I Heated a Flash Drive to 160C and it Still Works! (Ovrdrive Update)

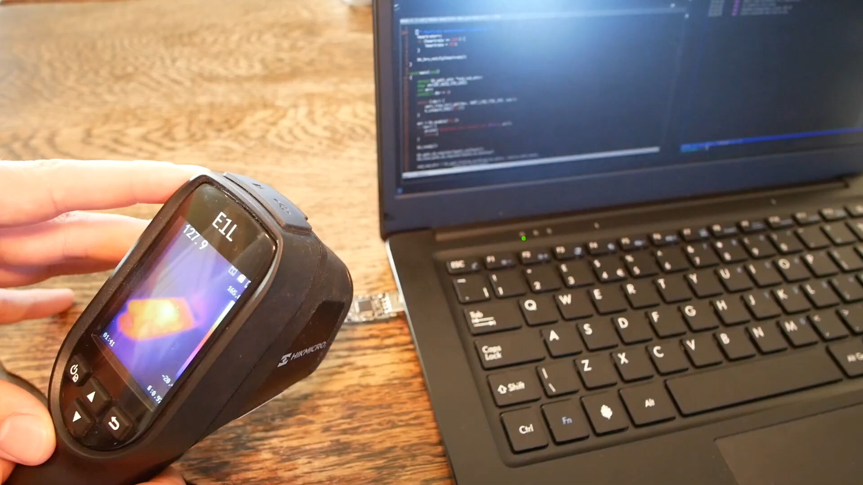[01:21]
This drew around an amp from my computer and got really hot, like 160 degrees Celsius hot.
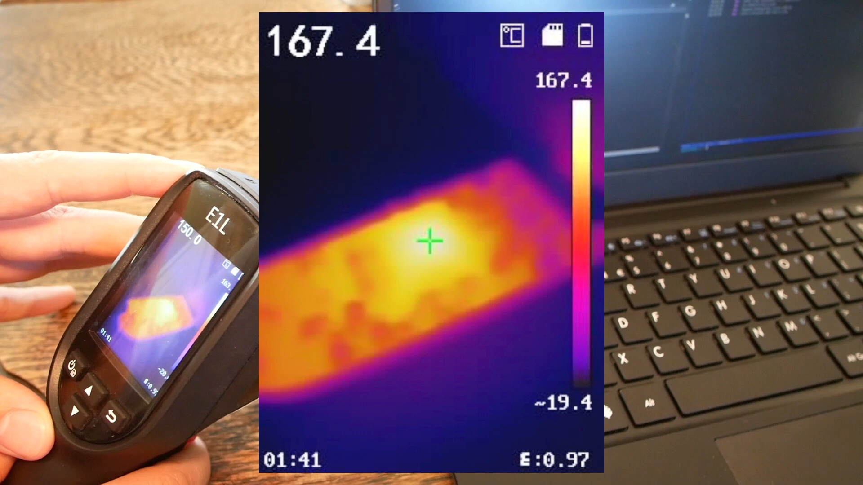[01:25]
And I thought this was more than enough to smoke out the flash memory and destroy it in a reproducible way.